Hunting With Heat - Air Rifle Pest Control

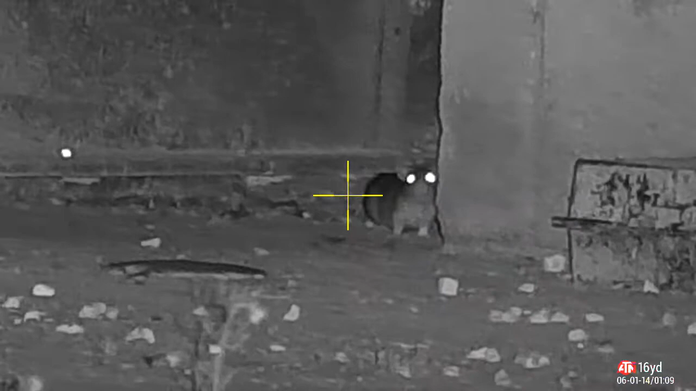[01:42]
What's up Mr Rat can you smell something? Something's in the air. I'll give you a clue it's short its head is round and it's going to put you in the ground.
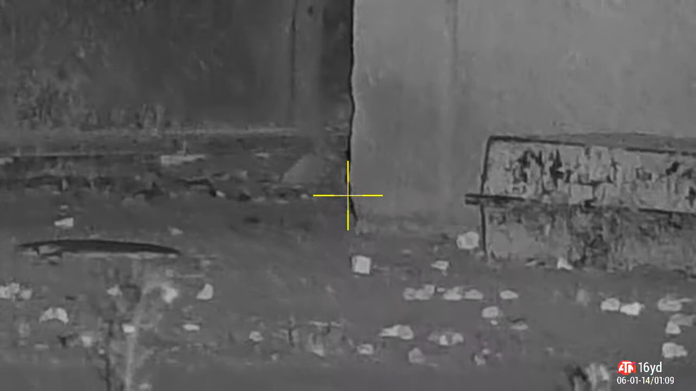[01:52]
It's a GSB Diablo heavy.
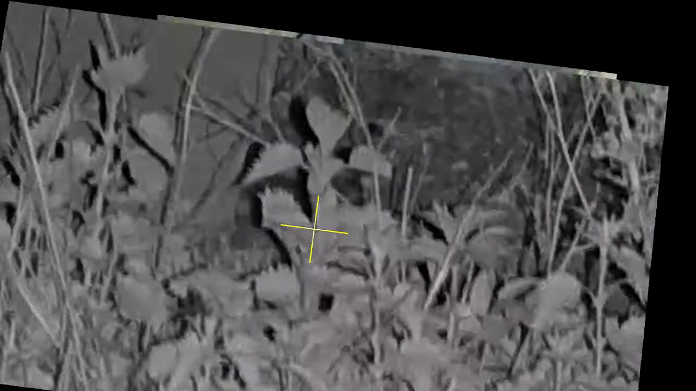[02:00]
First shot went well very happy with that.
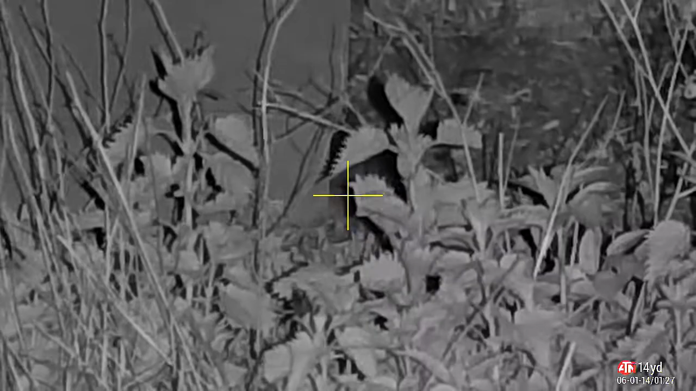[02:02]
This is the second shot of the evening I spotted this behind some nettles. Listen to the noise it makes when the air rifle goes off. Beautiful echoes everywhere listen to it again. How nice is that? Literally echoes around the farm. It's tails fashion there. Nice head shot. Well placed.
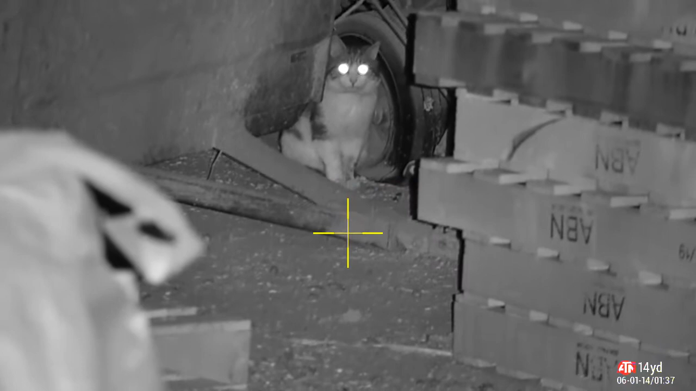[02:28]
Bloody farm cats. Never do anything. Sit there and observe.
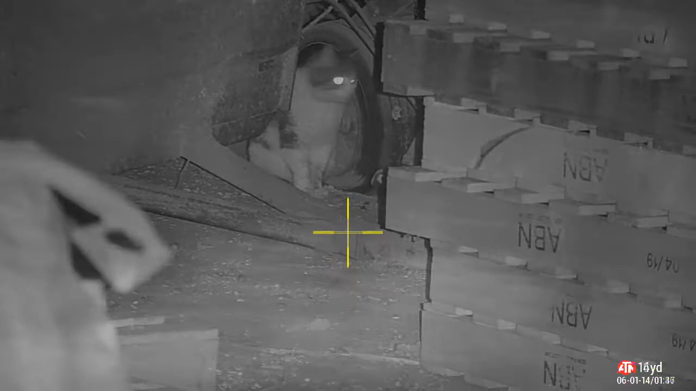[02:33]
I'll go for a walk around the farm. I'm going to spot this one here minding his own business.
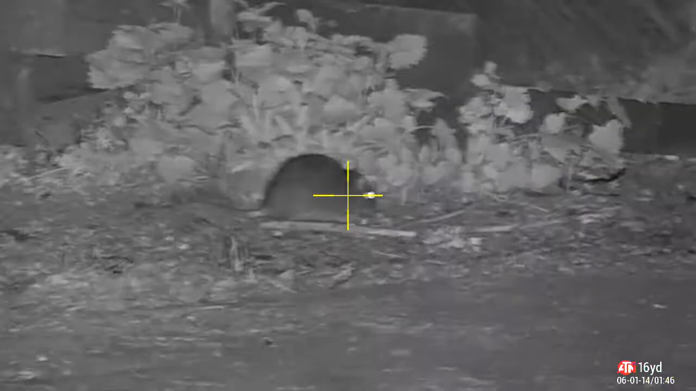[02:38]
He was perfectly happy before I came along. Having some earthworm for supper I think.
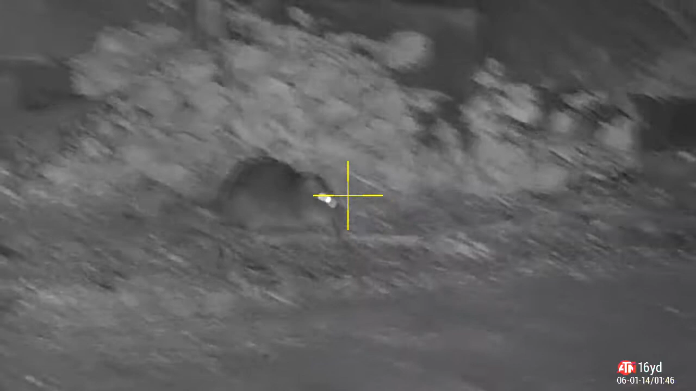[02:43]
Anyway I punched him in the face with a GSB.
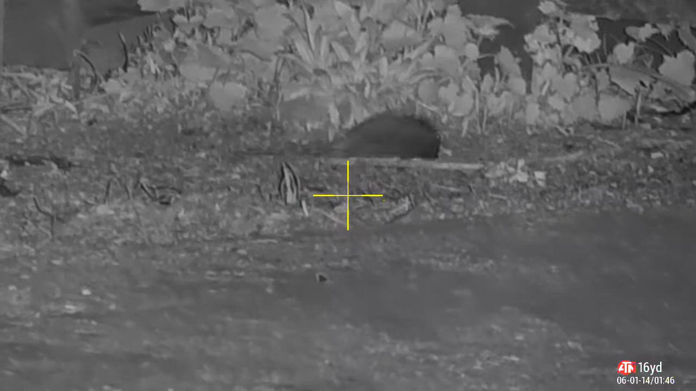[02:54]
There we go he's taking a dirt nap now.
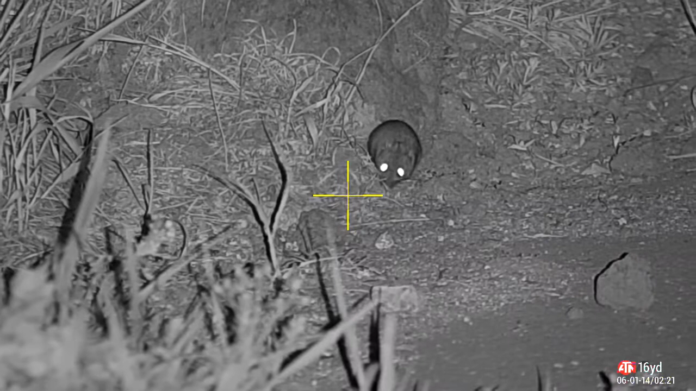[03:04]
This isn't the rat this is a little mouse. He's not on my kill list. So he gets a free pass. Looks kind of cute doesn't he? Until the owls get him. Over on the farmhouse. Quite busy isn't it?
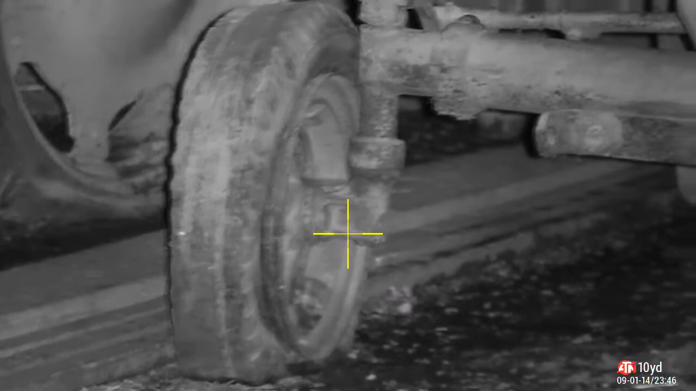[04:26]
Just brought you along here to have a look around with me. See what I see through the scope.
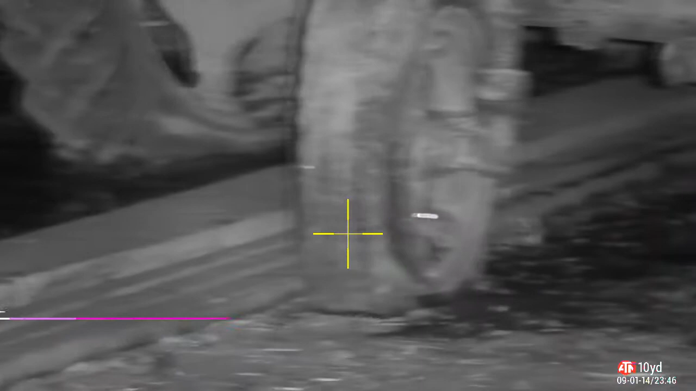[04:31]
And we spot a rat behind that tractor wheel.
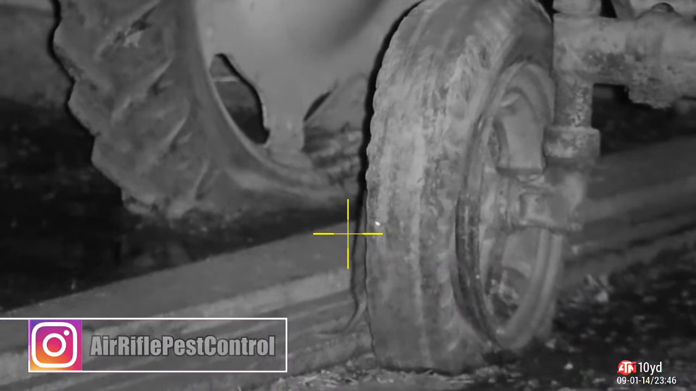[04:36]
Almost like he's hiding. Trying to keep away. But he sticks his head out just too far.
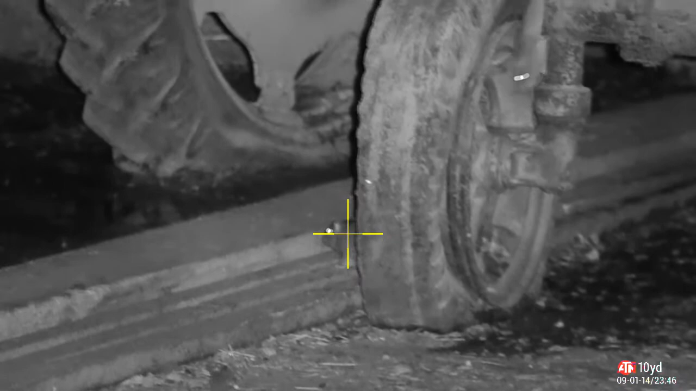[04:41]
He gets a pellet in it. His buddy wondering what's going on. Also gets a pellet in it.
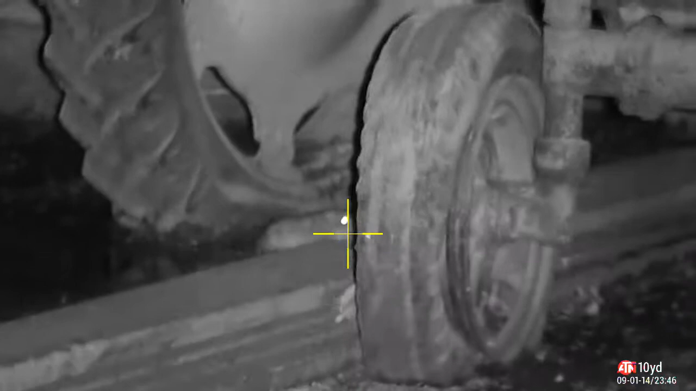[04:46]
Now those tails spinning. Are nerves. That's this inhibition.
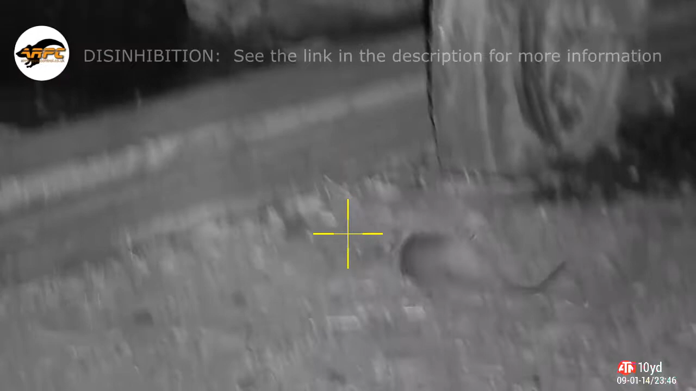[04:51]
There's a link in the description. Exploring what this is. I put a second shot on that first rat.
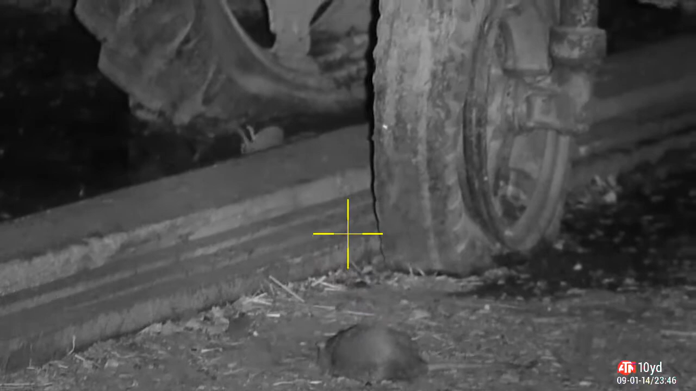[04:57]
Because it looked like he was kicking around a little too much. My liking. But I was fairly sure I got a head shot.
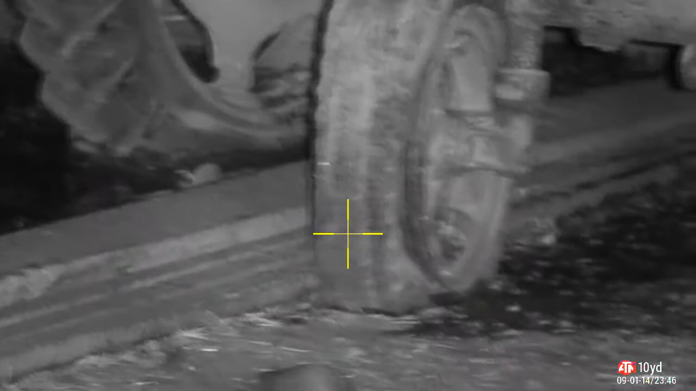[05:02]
Over on the pellets.
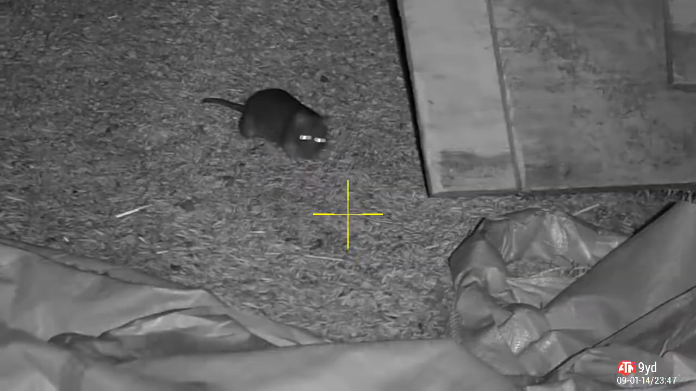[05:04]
That's there for the cattle. I spot another rat. I smashed his off switch. That's him powering down.